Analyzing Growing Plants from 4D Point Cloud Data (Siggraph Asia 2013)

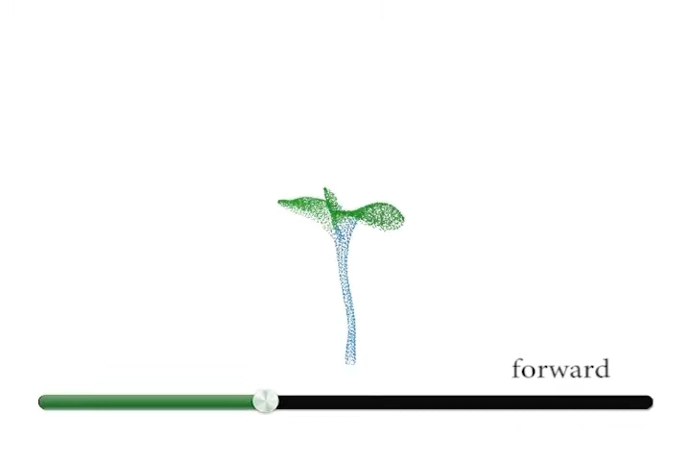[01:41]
Step forward through all the frames, detecting strong evidences that an event has occurred in the past,